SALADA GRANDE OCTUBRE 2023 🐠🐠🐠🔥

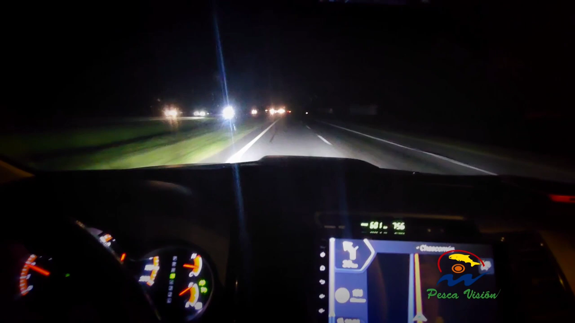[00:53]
Continuamos por ruta 2, seguimos hacia la laguna Salada Grande de Madariaga, donde nos espera el guía Pablo Trota. Allí vamos a degustar un rico asado, dormimos en su casa y mañana tempranito partimos para la Salada Grande de Madariaga.